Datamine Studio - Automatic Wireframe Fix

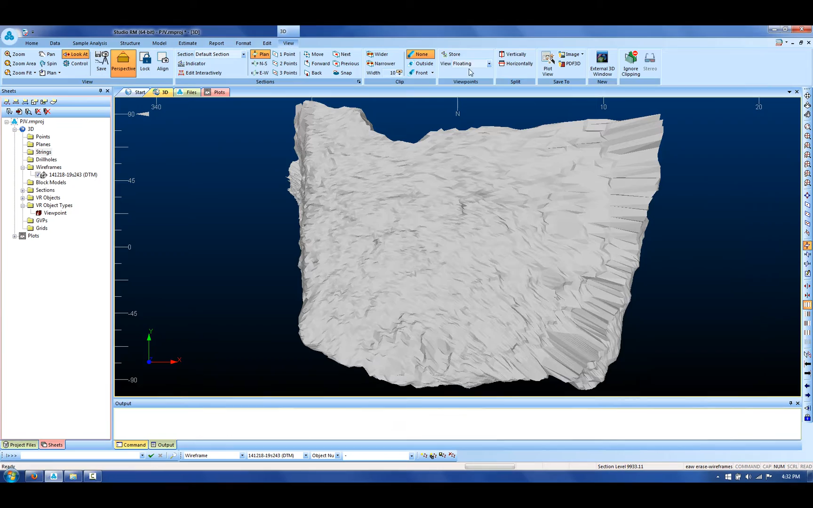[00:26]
having things like open edges as we can see in the
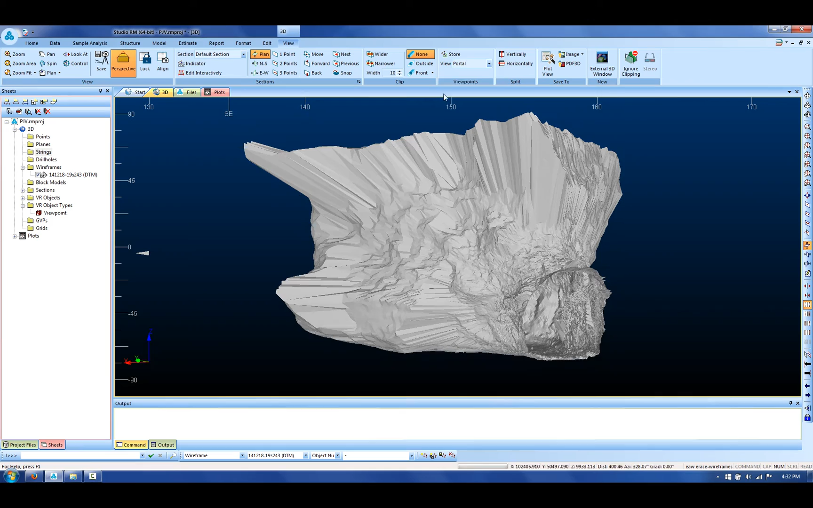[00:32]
portal also some small triangles which also tend to cause a lot of problems here
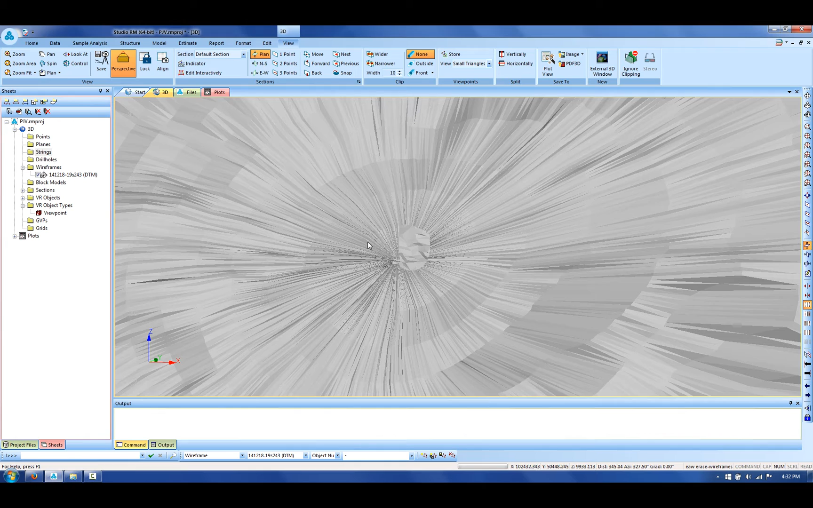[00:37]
and these are very very small triangles and finally we've got crossovers as we can see here now if I come to the structure ribbon
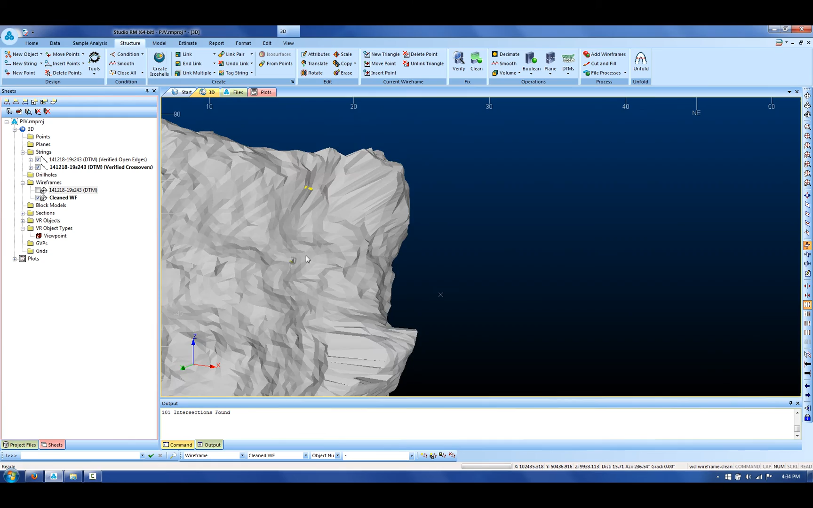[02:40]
indeed it's now cleaned wireframe the
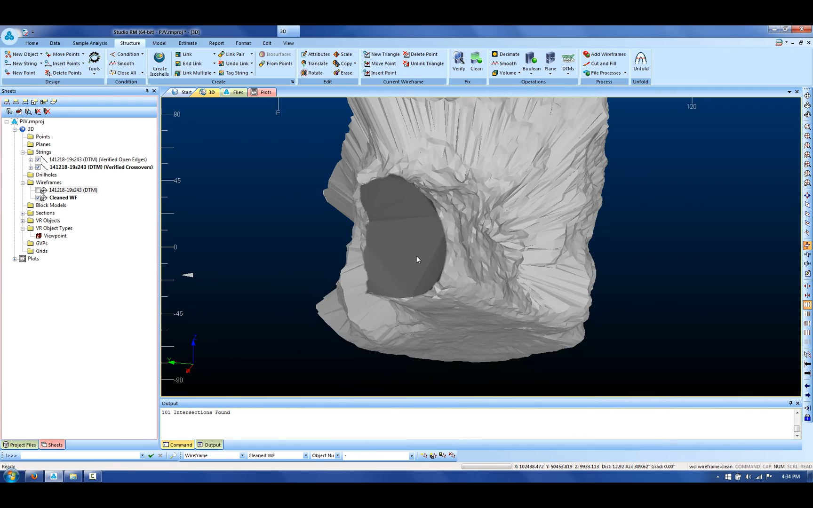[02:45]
portal has been capped and these small triangles have been removed if I compare
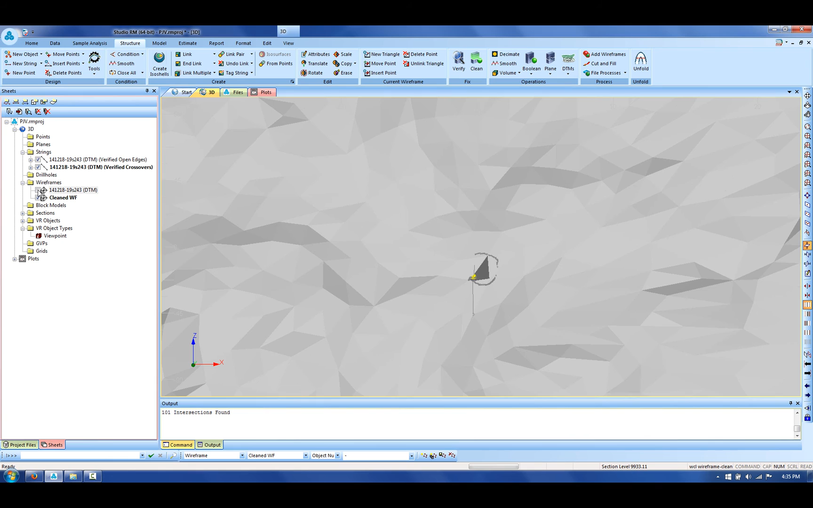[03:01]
and now I have a 3d solid which is going to quickly enable me to calculate the volume in my calculate closed volume of this I
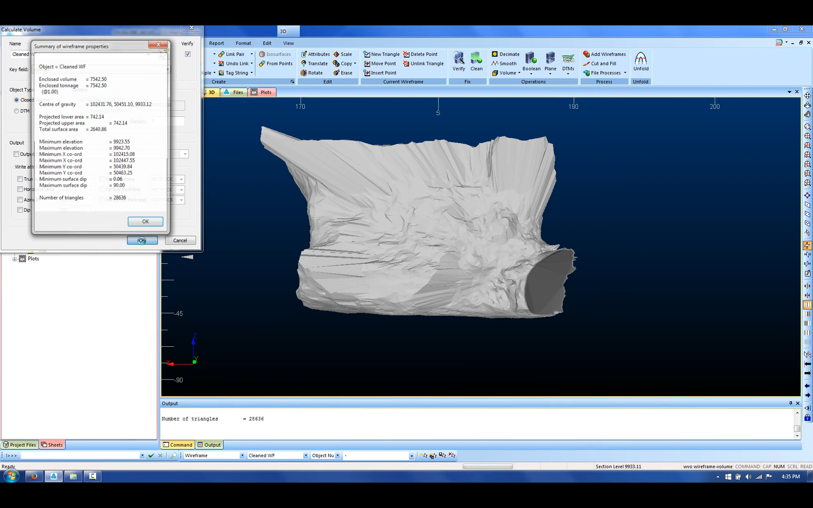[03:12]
get an accurate volume and also tonnage and there are no warnings associated with wireframe verification problems